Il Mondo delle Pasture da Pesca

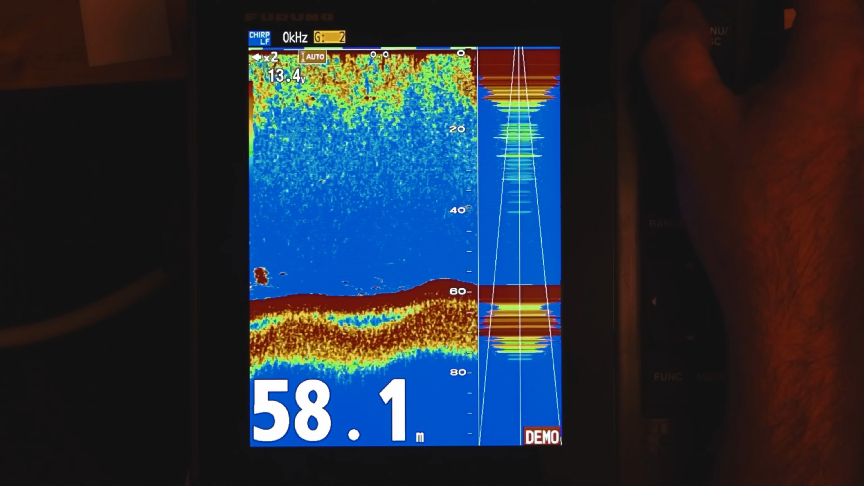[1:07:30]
On screen: depth 58.1 m
stati forse non so se è il primo o il secondo negozio a cui è arrivato questo gioiello che è le FCV 800